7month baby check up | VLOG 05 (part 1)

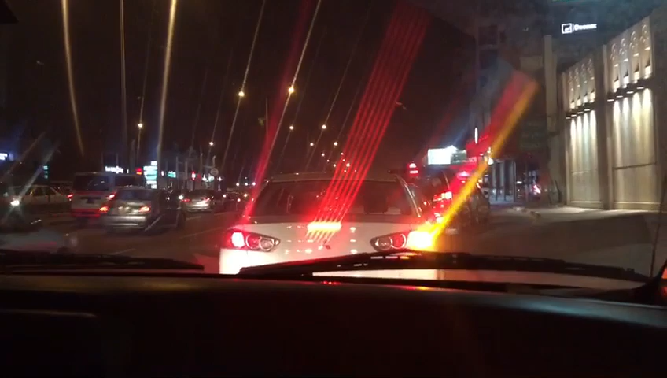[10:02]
So, the Mandarin shop is there. But the thing is, it's too traffic.
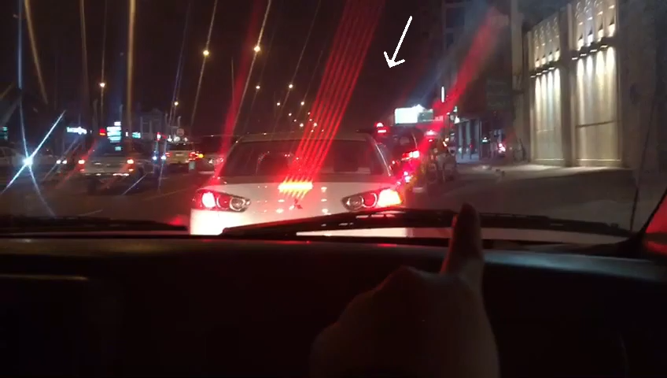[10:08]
Great way. Okay.
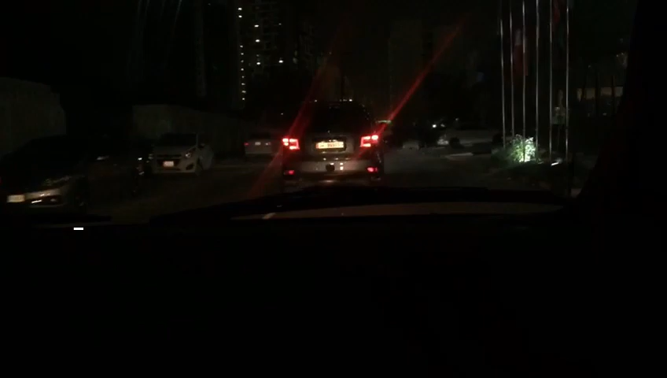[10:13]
Because the front is too traffic, so this is the what? Secret way. Secretso. Secret. This is the secret way to go in Mandarin shop. Well, Siba.